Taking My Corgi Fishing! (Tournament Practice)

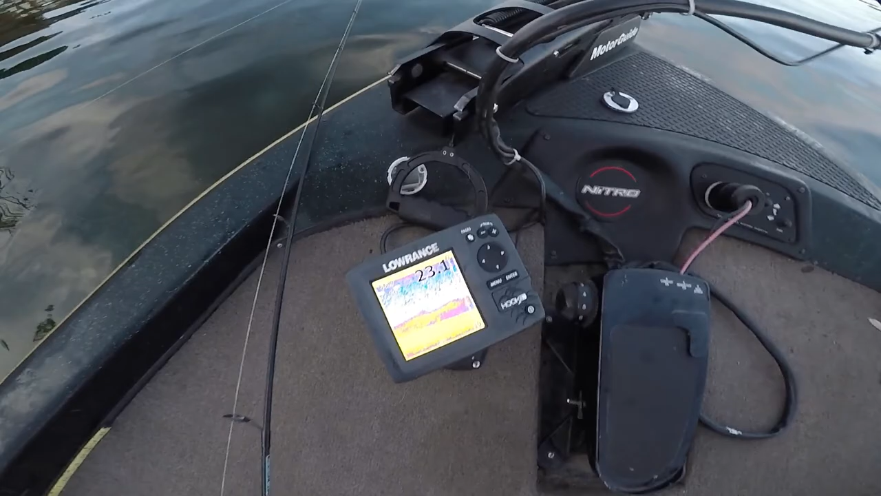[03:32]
I hope it shows up on camera real well. That dark red is all bait here. Bottom's at 23, and there's bait, 3 foot of bait there. But this smallie is down there just chewing on it.